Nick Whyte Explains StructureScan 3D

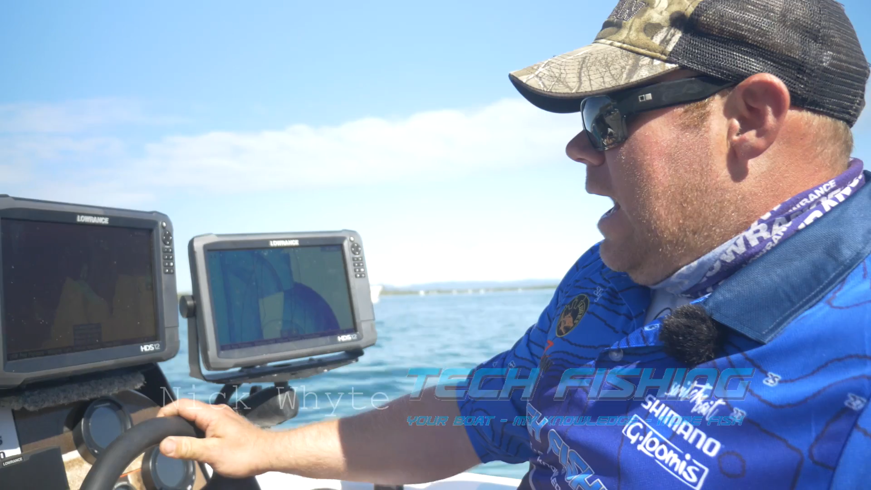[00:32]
Structure Scan 3D, pretty much same sort of principles as your Structure Scan, but you get a 3D image.
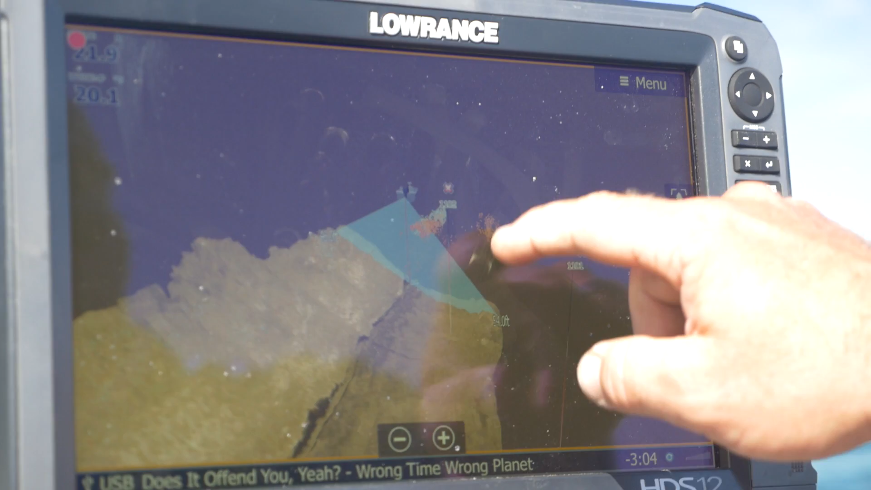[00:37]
One of the best things about this image is you can actually zoom in and pan around your boat,
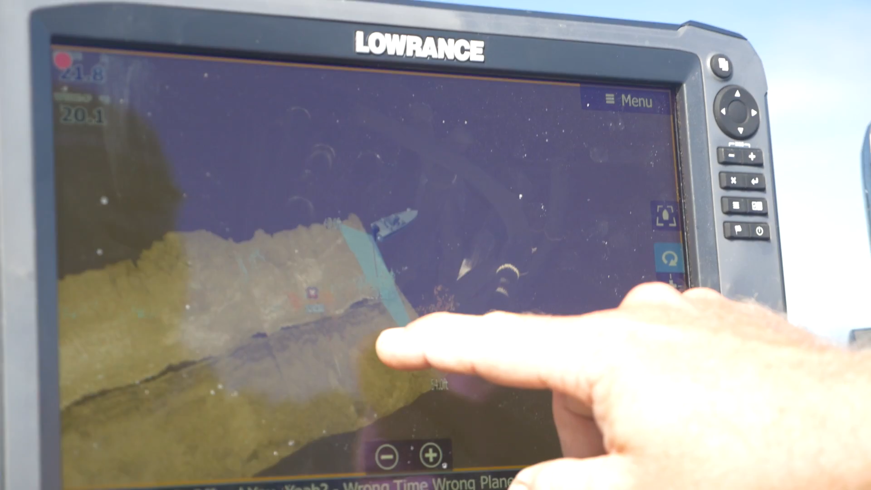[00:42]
look at it from sort of any angle,
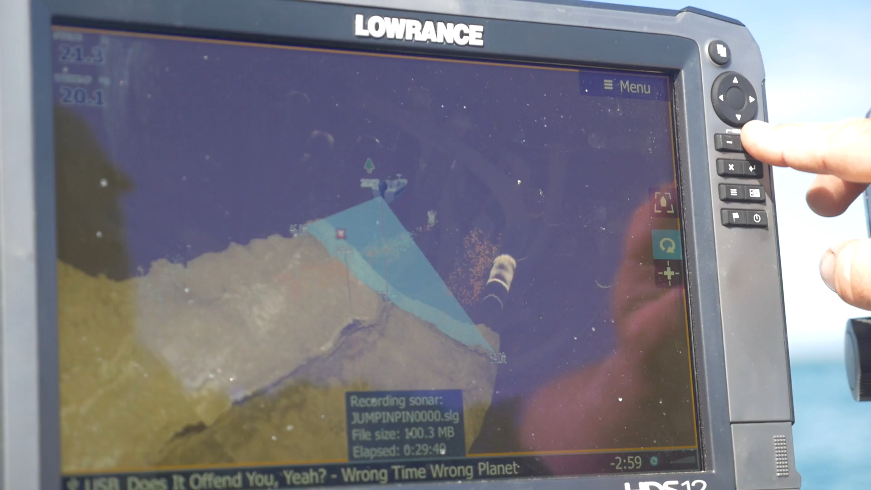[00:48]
get right down in behind it and you can see as we're driving along the bank here, it'll actually give you the slope of the bank.
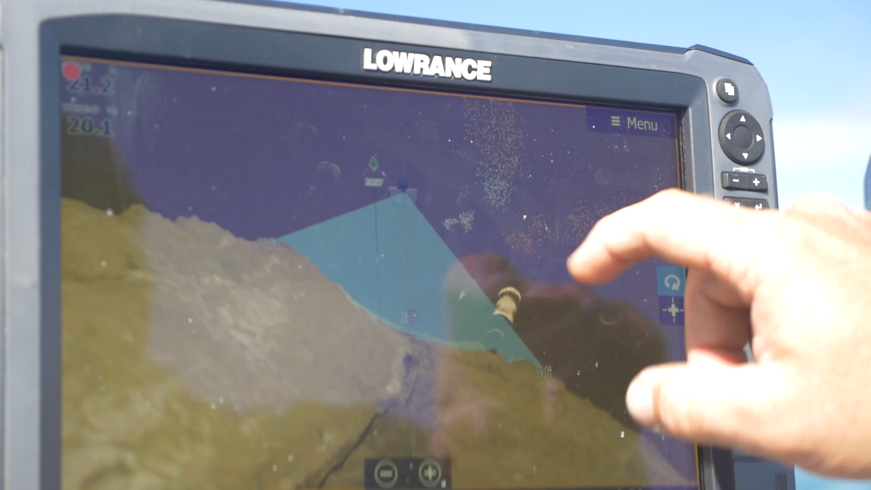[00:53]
Another great feature with the 3D is suspended targets in the water column,
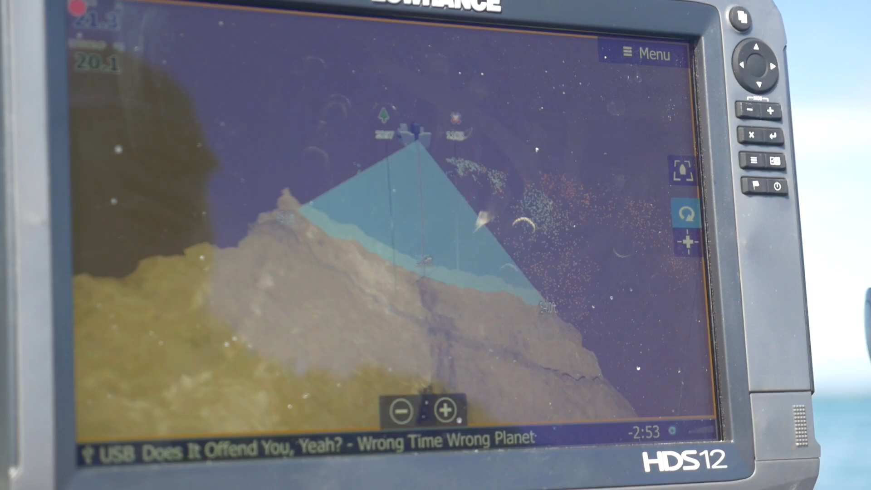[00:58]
so where a traditional 2D sonar over a hard bottom,
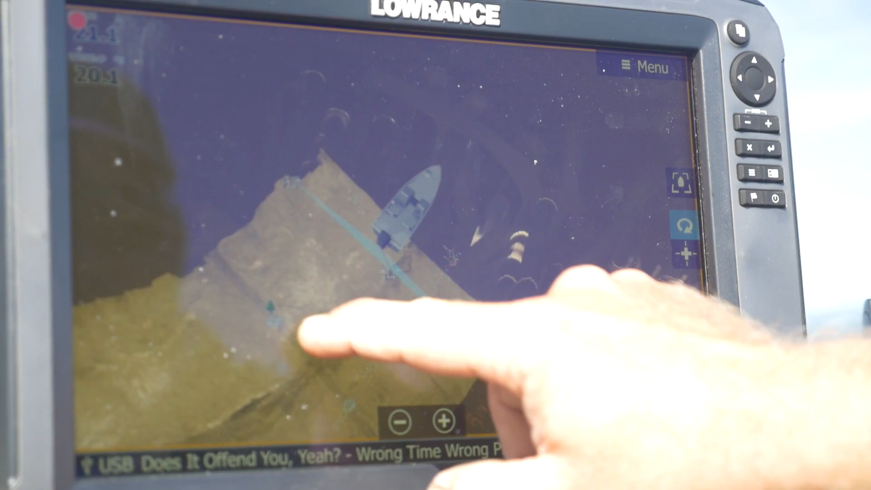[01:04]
it's very hard to see suspended bait and it gets sort of lost in the hardness of the bottom. This will actually give you a different colour pallet that goes against what you've got on your bottom pallet and your targets really stand out. So for those smaller fish where they're quite hard to see, it's a very important tool. That's a quick tip on the new Lorraine's 3D structure scan. I hope that helps you get a few fish on the water. A box rotten wildlife in the water column? This is the lid that is muitas challenges between the water- venture. Just have a bit of a ingredient source not just here, but normally a little oil that